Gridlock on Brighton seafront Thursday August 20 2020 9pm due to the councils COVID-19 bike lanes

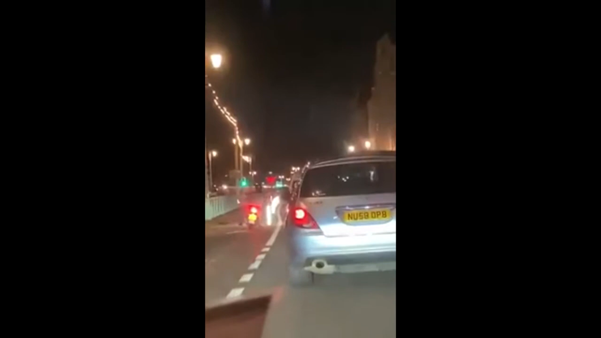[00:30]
Oh god, I can hear an ambulance now. Oh, this isn't good. How's it going to get through? There's bloody bollards. I don't know. Look at this. Don't say fucking that. It's going on the Facebook. You can mute it. It's behind me. Oh no. You're joking. Oh no. Can't you just go across the other side or something? He's stuck behind me at the moment. I don't know what he's going to do. Great. There's an ambulance stuck behind the traffic. He's stuck.
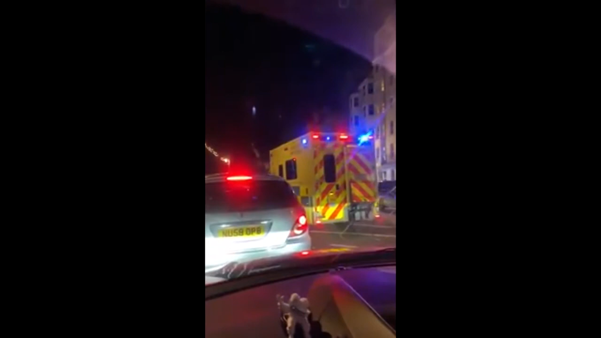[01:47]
he's still stuck he's still stuck he can't get past anyone because there's bollards in the bleeding i know now that car's trying to move to let him through but he can't get for you filming yeah keep filming keep filming this is going on facebook this is going to kill someone this is taking extra time that is going to possibly result in someone dying
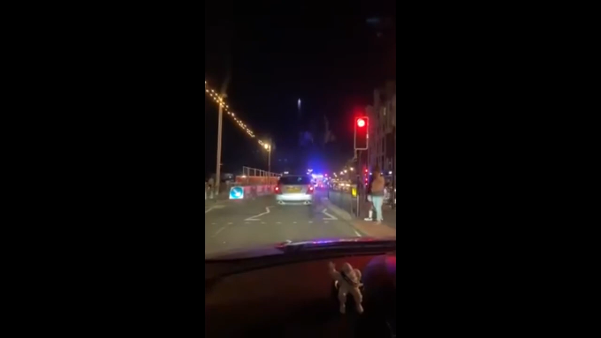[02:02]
because of the idiots what they've done here what a mess the bollards all the way along and as well there's all the he's getting